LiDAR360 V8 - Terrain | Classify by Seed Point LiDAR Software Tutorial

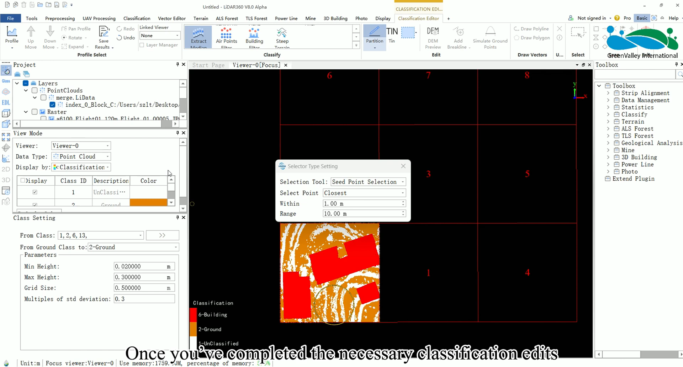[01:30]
click Save Results to finish the classification. That concludes the entire process process of using the SeedPointBaseGroundPoint classification function.